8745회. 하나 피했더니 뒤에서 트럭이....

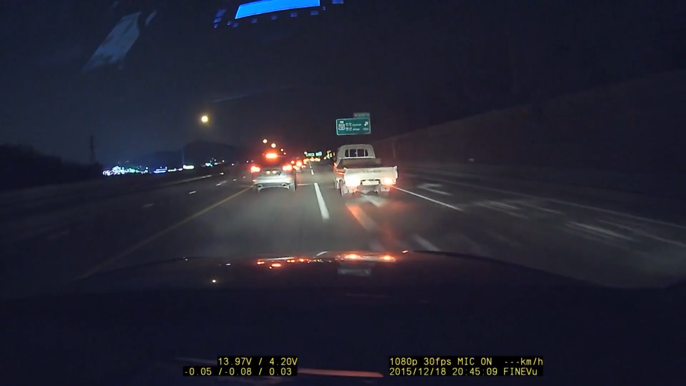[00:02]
아이쿠! 아이쿠! 이런 이런 이런 이런 이런 이런 이런! 다시 다시 다시 다시! 아니, 쭉 가다가 내가 진로 변경하죠. 진로 변경했는데 앞차가 쑥 들어오면서... 이번 사고에 대해서 보험사에서는 60대 40을 주장한답니다.